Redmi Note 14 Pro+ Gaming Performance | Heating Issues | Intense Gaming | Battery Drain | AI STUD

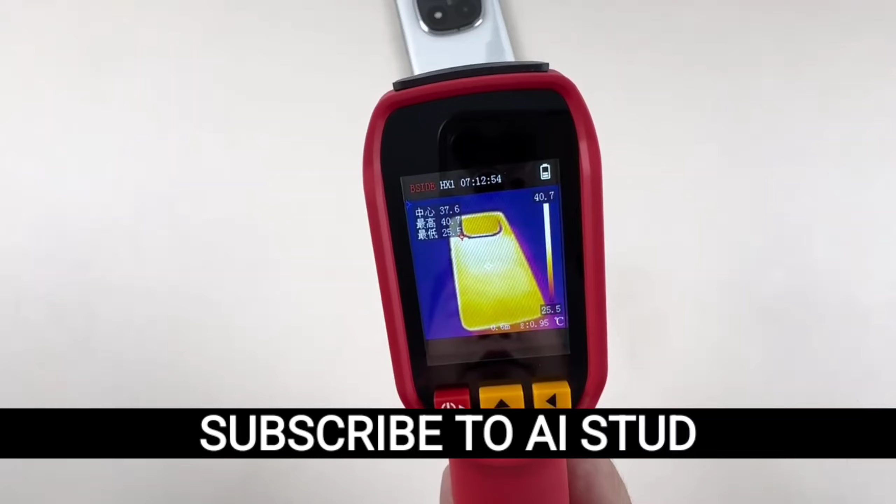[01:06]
After about 30 minutes of continuous action, there's no major overheating, which is a huge win for mobile gamers.